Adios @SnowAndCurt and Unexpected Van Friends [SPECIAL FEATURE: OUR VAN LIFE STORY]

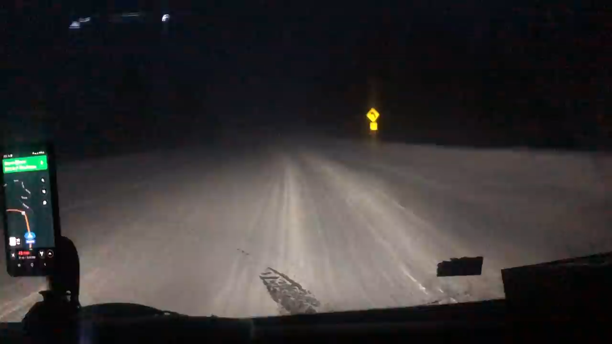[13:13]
four wheel drive would be nice too But we had chains, we got the max tracks But we really didn't have to bust them out too often I remember one time up above Salt Lake City We got dumped on that night The snow was over the bottom of